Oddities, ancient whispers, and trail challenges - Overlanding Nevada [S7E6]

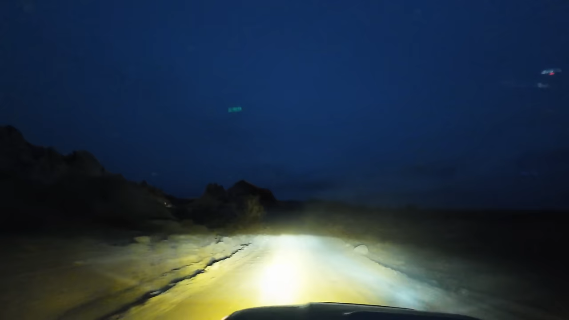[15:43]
after a boring section of trail that was mercifully fast, we arrived in a new area of explorations and began the arduous task of hunting for camp in the dark. Camp up here to the right. Looking like either two or three.
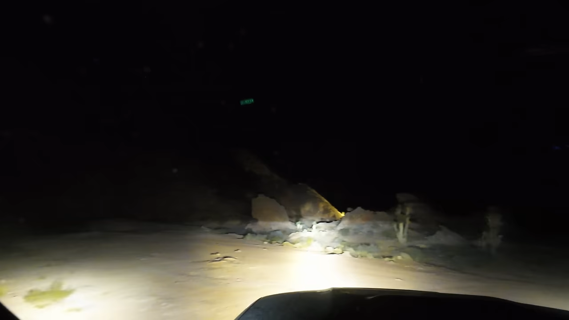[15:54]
We'll get out and check them out.